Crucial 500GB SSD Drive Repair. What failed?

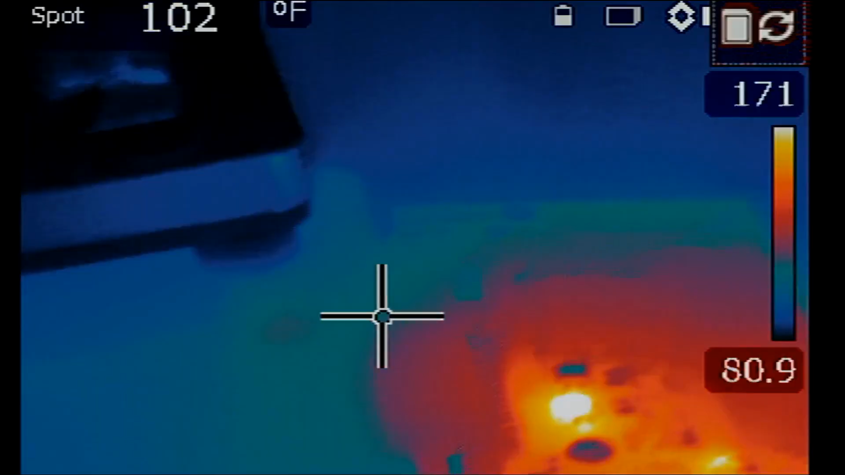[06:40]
On screen: spot 102°F
And we see something hot on the board. Something is flashing. Two things are flashing. Let me grab my plastic spudger. Do not point with your tweezer or anything like that. You need a plastic spudger.
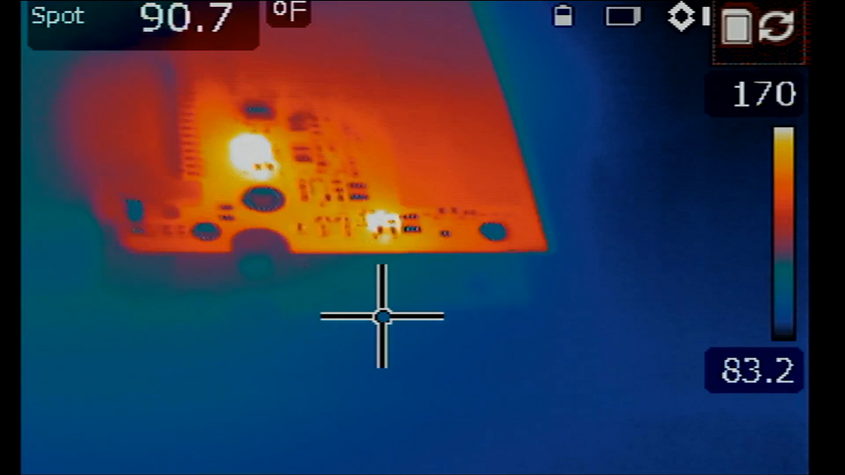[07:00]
On screen: spot 90.7°F
If you do not already have one, you can log in to our site, northwitchfix.com, and you can order one. They're very cheap, less than a dollar. And you can get all your tools from our site, northwitchfix.com.
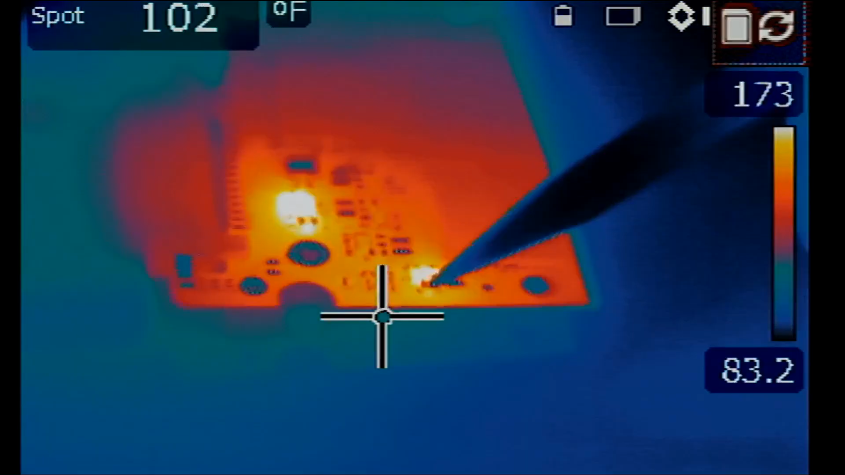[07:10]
On screen: spot 102°F
Click on shop, order, check out, pay. And we almost always ship out same day. What do we have here?
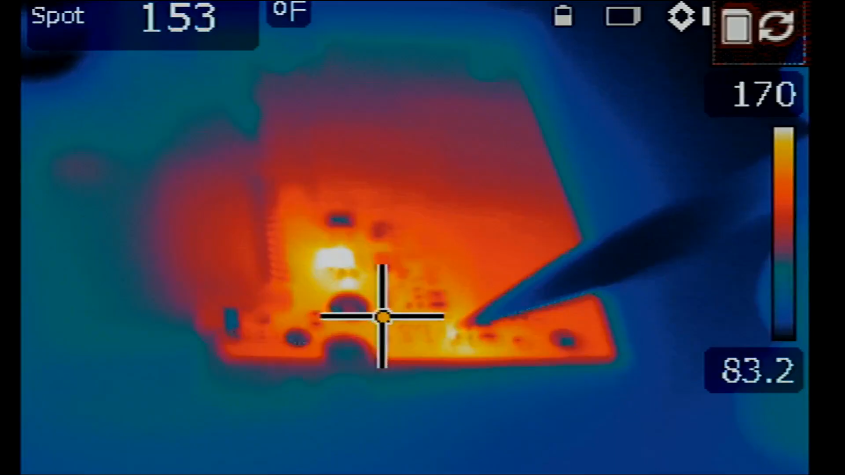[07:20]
On screen: spot 153°F
And if we go under the microscope, look at this. I'm pointing at this cap.
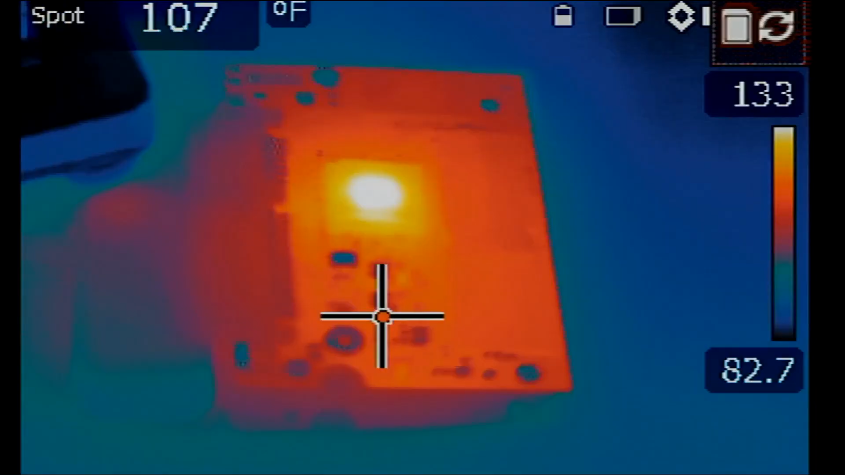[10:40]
On screen: spot 107°F
And now we do not have a flashing capacitor anymore, and we do not have a flashing chip anymore. But this one is getting hot. And what's this?
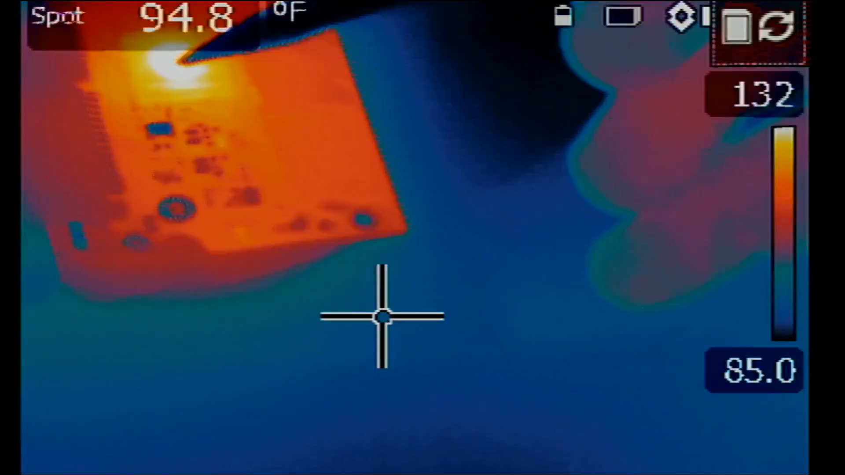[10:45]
On screen: spot 94.8°F
That's either the controller chip or the NAND chip.
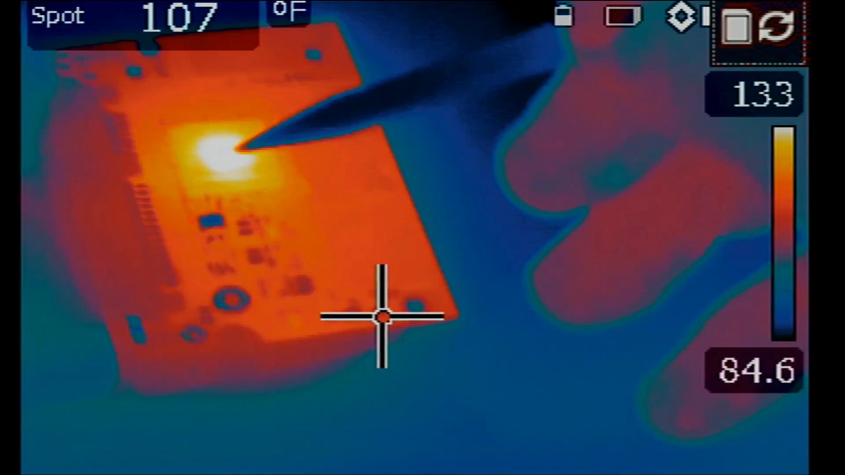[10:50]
On screen: spot 107°F
So the chip that was flashing here is no longer flashing, and the cap that we removed is no longer flashing.